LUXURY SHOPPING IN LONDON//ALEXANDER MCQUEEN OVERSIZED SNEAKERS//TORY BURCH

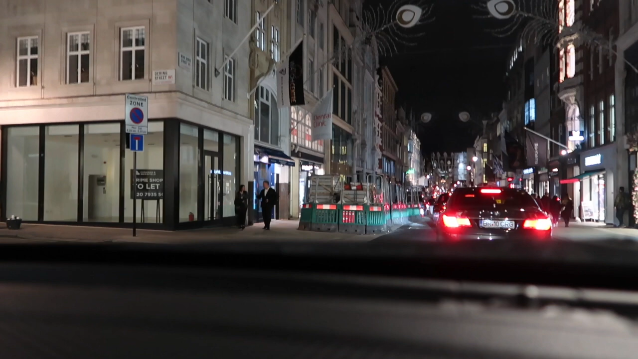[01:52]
So, I'll take you guys. This is where I normally deal with. That is the Bonhams on your right. Yun yung isa sa mga auction na
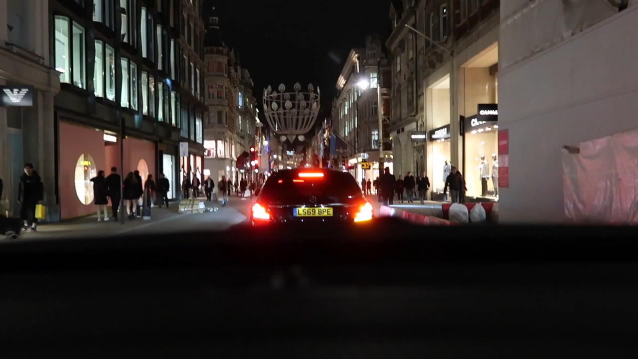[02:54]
there's Armani, Mulberry, Canali, Low over there, Breitling. So, nandito na yung mga flags. Siguro malapit na talaga tayo.